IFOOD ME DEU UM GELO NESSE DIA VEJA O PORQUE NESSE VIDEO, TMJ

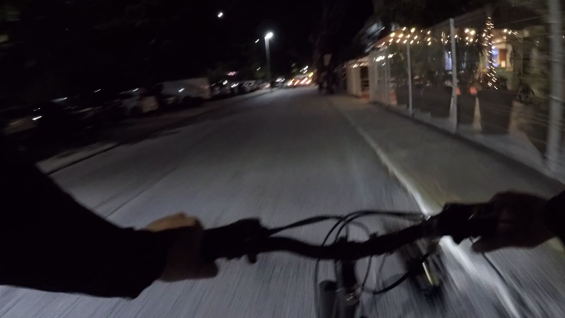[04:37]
Eu fiquei aí umas 3 horas sem pegar pedido aí, cara. Quase 3 horas sem pegar pedido. Vim pegar o primeiro pedido aqui agora quase 7h30, né? Vou cortar caminho por essa via aqui, cara. Essa via aqui é perigosa pra caramba. Mas eu vou cortar caminho por aqui. Presta atenção, seu corpo. Preferência é minha, rapaz. O cara é mole.
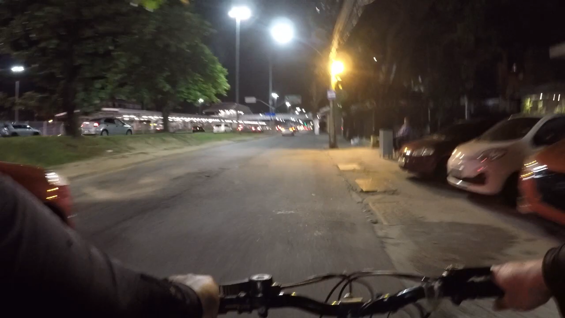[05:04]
O cara abriu, ó. O cara abriu o braço ali.
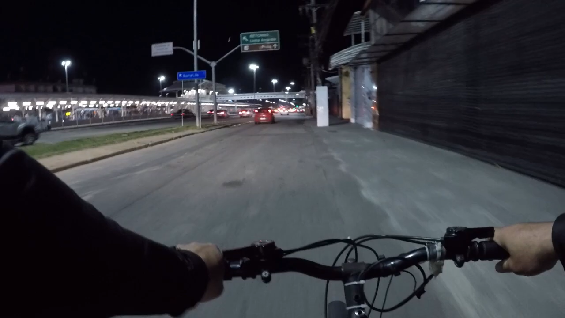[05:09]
Se a preferência é minha, pô. Eu tô na via expressa. Quer ver como ele vai querer encostar aqui? É mole. Olha ele aí. Olha ele aí, quer ver?
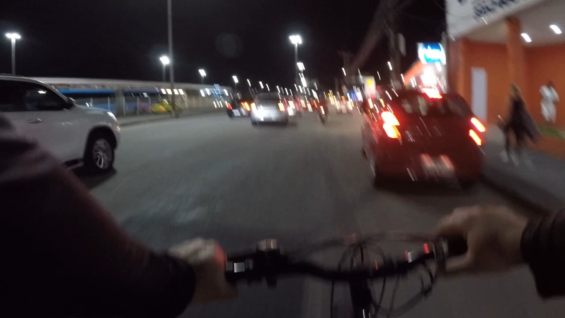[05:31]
Eita, pô, aqui é... Aqui é brabo, meu. Olha aí, ó. Todo mundo entrando sem seta ali, ó. Ó. Ó, ó, sem seta, ó. Usa seta, inseto. Aí, ó. Eita, pô, agora embolou tudo aqui. Eu vou ter que ir pelo meio do asfalto, cara. Agora embolou. Eita, pô. O carro tá saindo aí.
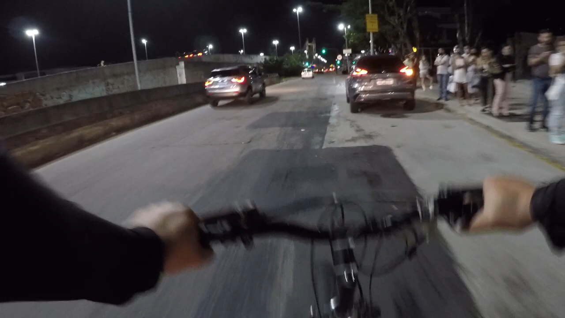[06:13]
Vou ter que passar de novo. Perigoso demais, rapaziada. Esse pedacinho aqui, muito perigoso, né? Muito, muito, muito, muito. Deixa eu ir pra cá, deixa eu...
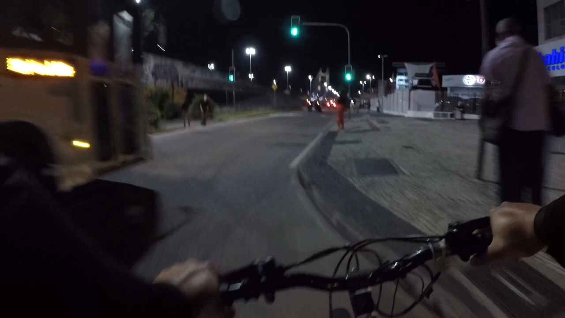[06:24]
Deixa o Enzo passar. Ih, olha o couro aí na contramão, cara. Pô, o lugar já é perigoso, o carro ainda vem na contramão ainda, mole. Complicado demais, hein? É isso aí, vamos que vamos. Atenção, né? Se a gente vai subir ou não, né?
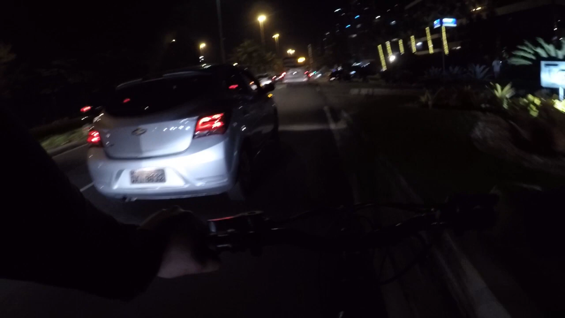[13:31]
O trânsito tá lento assim. Já são o quê? Quase 9 horas. Né?
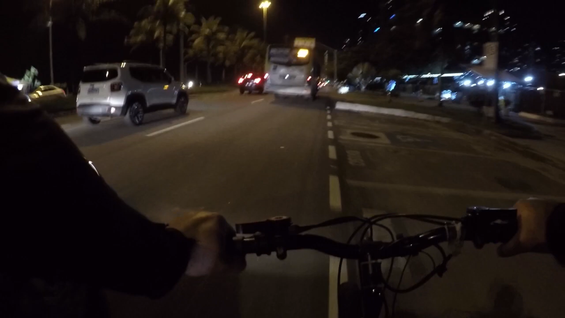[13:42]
Eita, a buzina boa da porra essa minha agora, meu. Agora a buzina ficou boa. Passei, fatiou, passou, meu. Aí. Cara, como é que o cara faz isso sem seta, meu irmão? Jesus amado. Aí, fez pra quê? Ah, aprendeu a usar seta, né? Aprendeu, né?
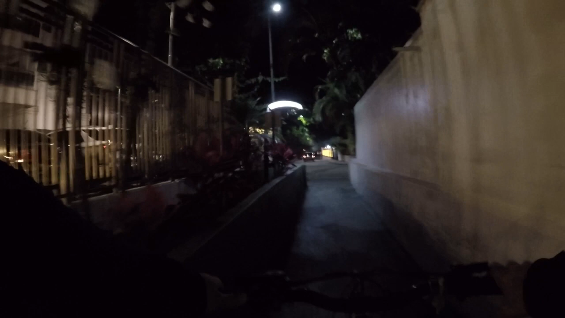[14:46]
Eu tinha que subir por onde aquele carro tá indo lá. Meninos e bonitinho do papai. Vamos lá.
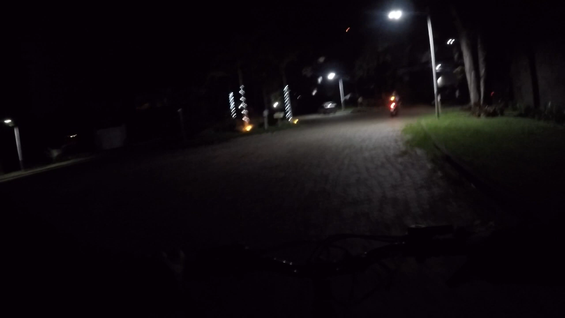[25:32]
Aqui é segurança total, meu. Ali, ó. Onde? Portão é sensor. Ah, é aqui, é?
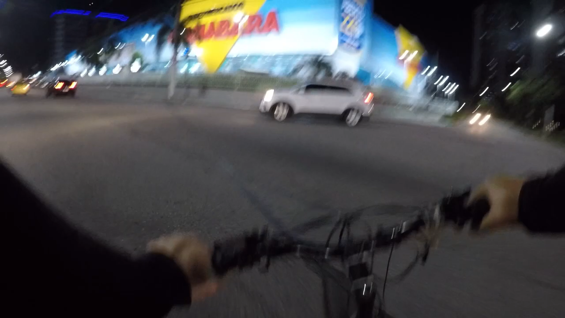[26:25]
Vamos pra cá, vamos pra cá, vamos pra cá. Bora, meu filho, bora, meu filho.
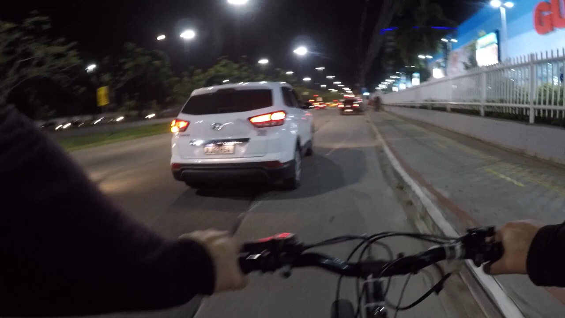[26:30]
Olha o doido ali. É muita gente aqui nesse Guanabara. É isso aí, rapaziada. Vou finalizar o vlog por aqui. Ajude a gente aí se inscrevendo no canal, compartilhando, deixando seu like, show de bola. E até o próximo vídeo.